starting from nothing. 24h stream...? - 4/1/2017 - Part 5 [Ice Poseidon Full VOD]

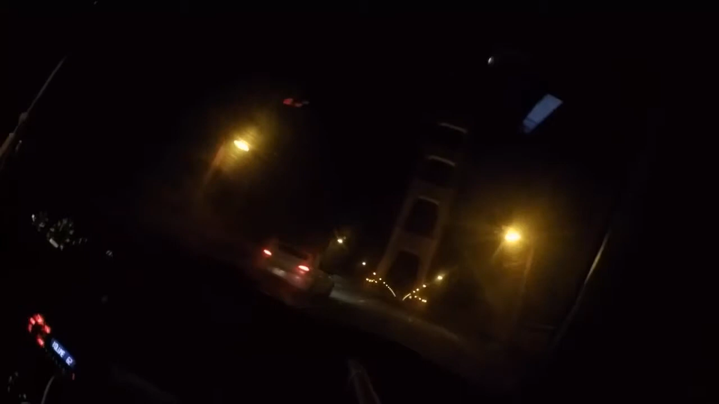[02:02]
He's speeding. That's illegal. That's against the law. Bro, we need to get off this bridge, ASAP. Why is the connection still really bad? It's just not the best, yeah.